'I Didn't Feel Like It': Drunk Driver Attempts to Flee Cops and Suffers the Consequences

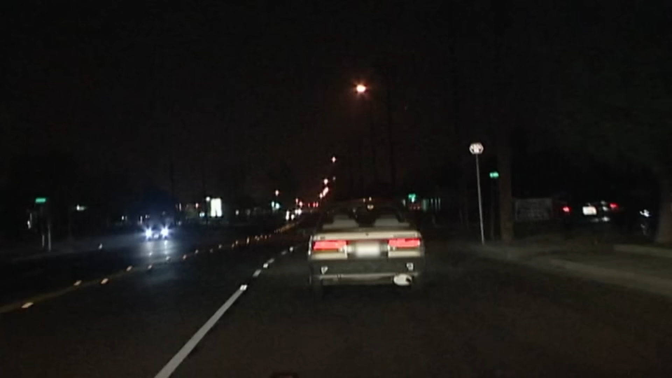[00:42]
Juniper. Looks like it's going to be occupied one time. Cover occupied one time. And we're still going westbound, just around the stop sign at Oleander. Cover continuing westbound around the stop sign at Oleander.